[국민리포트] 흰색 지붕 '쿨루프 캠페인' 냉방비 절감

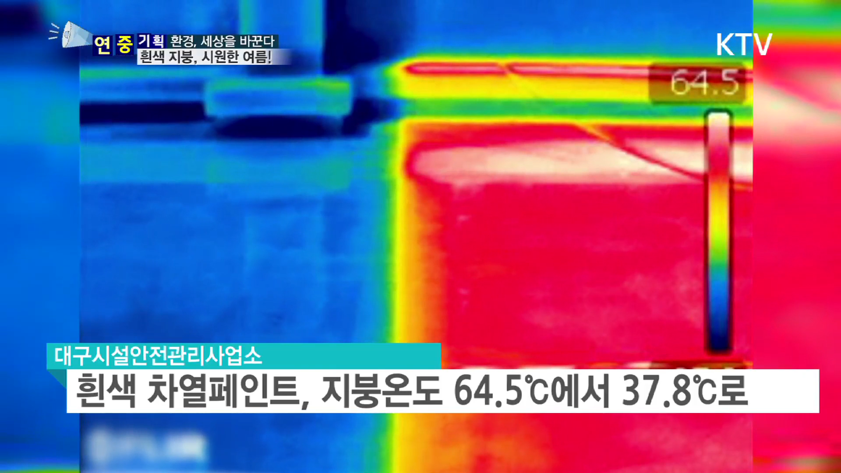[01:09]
하지만 흰색 차열 페인트를 칠한 결과 37.8도로 떨어져 무려 26.7도나 차이가 났습니다.
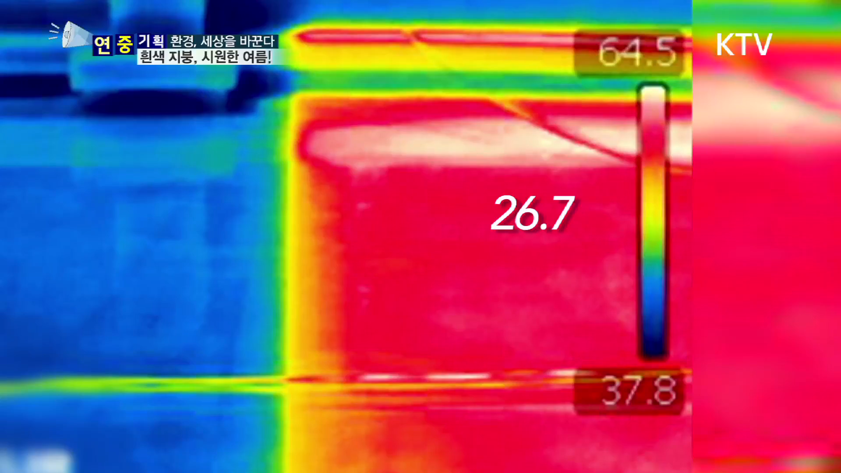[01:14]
태양열 차단 효과를 톡톡히 본 셈입니다.